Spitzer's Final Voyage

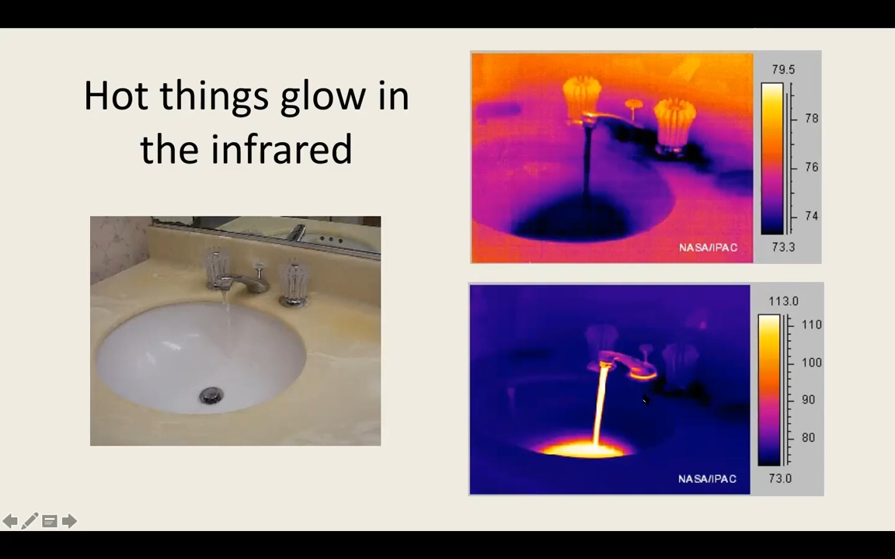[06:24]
And even the hot water is on the base of the faucet here is still cool because it's the cold water. So now what do you think that's going to look like an infrared light?
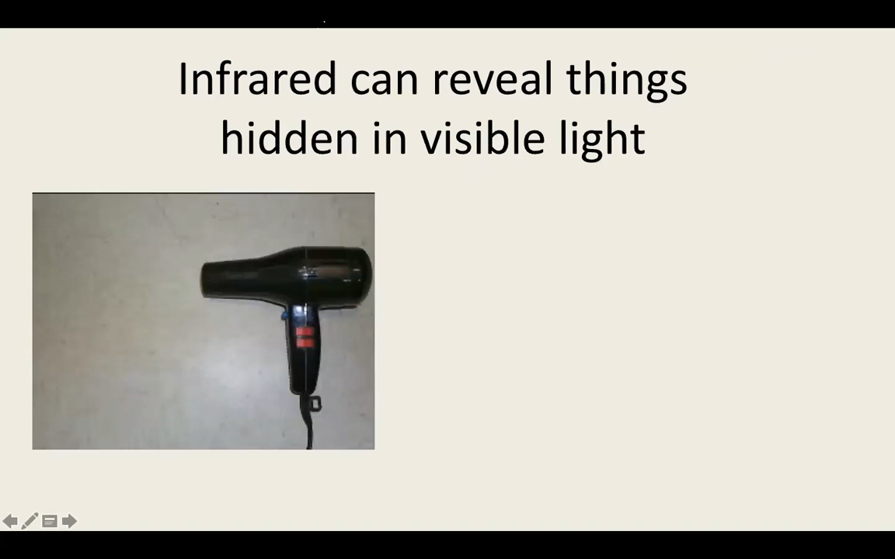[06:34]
I can tell you the hairdryer is on. There you can see the heating elements of the, of the hairdryer and even turbulence in the hot air that it's blowing.
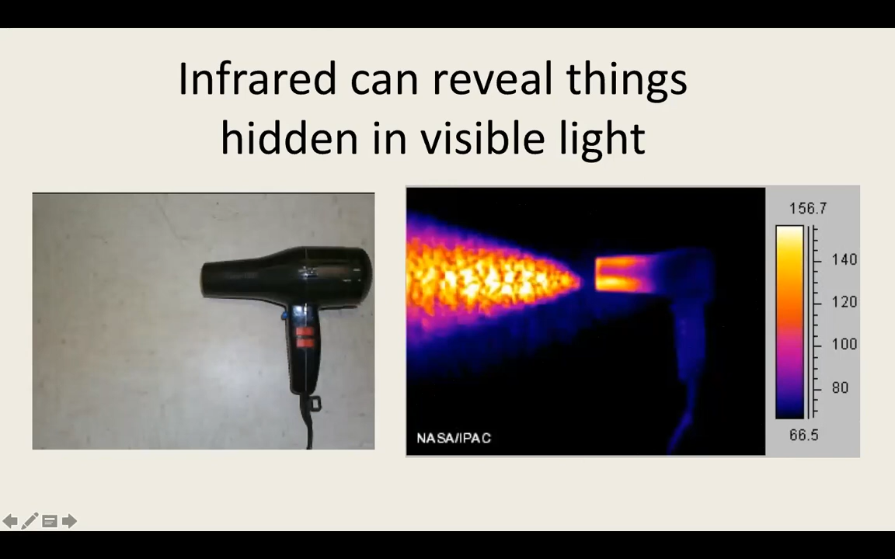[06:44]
So now you know that infrared can reveal things that are totally hidden in visible light, but infrared can also see through some things that are totally opaque in visible light. This is just a regular green, you know, garbage bag, which you might use for yard waste. And you can see straight through it in the infrared.
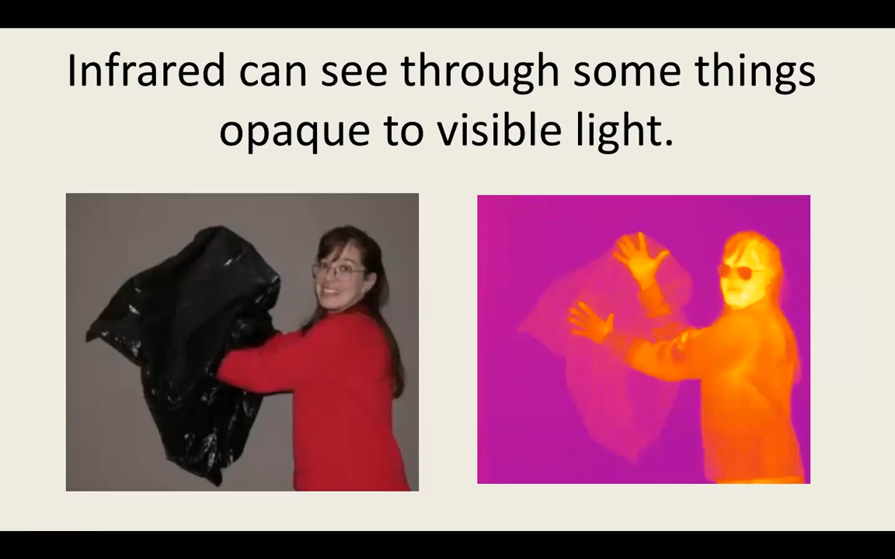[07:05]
It turns out that you personally are really grateful for this particular feature of infrared light, because if you were unconscious in a burning building, this is how the firemen will find you. The firefighters often have, even in small cities, they often have infrared cameras because it does allow you to see through the smoke. And so you can see the firefighter here, parts of him are very warm and he's got something that's helping to keep him cool in the back there. You probably know because you guys live in hill country that forest fires are a big concern.
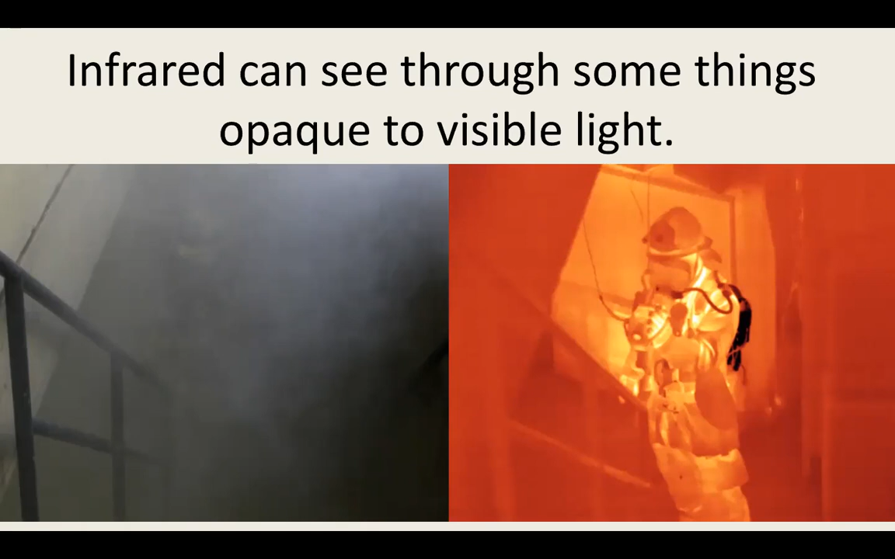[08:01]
And normally when you're, when you're watching a warm human run through the mountains, though human is warm compared to the background, but when the human is running through rocks that have been baking at 120 degrees all day, he's actually cool compared to the rocks, but the infrared can still find him. So some things that are transparent and visible light are totally opaque in the infrared. Here I've got a set of French doors in my living room. This door is closed, this door is open, and you can see me, but not through the glass. So this incidentally is why when you park your car in the sun in the summer,
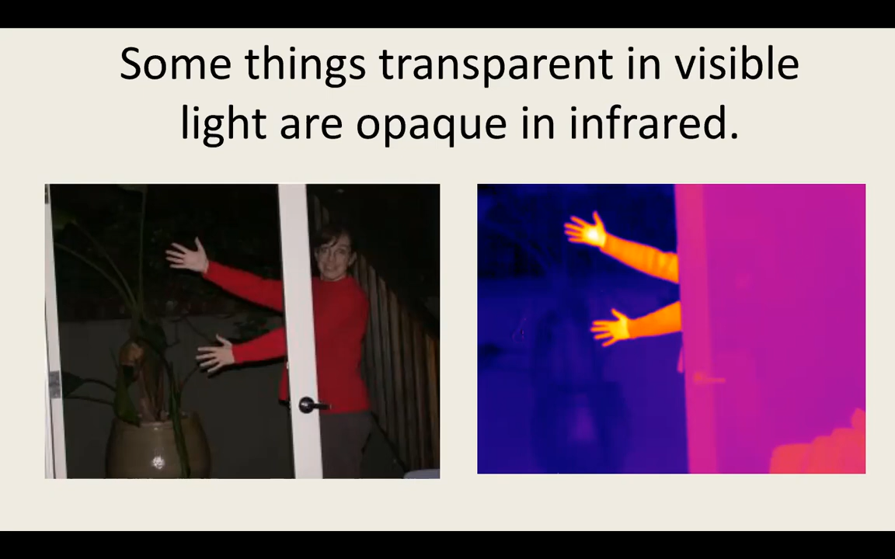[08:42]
you can't touch the steering wheel when you get in the car because all of the sunlight and the optical sunlight comes through the windows of your car, heats up the inside of your car, which then radiates in the infrared, but the infrared can't get out through the glass. So that's why it's so hot inside your car. So think of all the infrared that's trapped in the car the next time you have to drive with just two fingers. So we've been looking at sort of everyday things in the infrared. Now I'm going to depart every day here.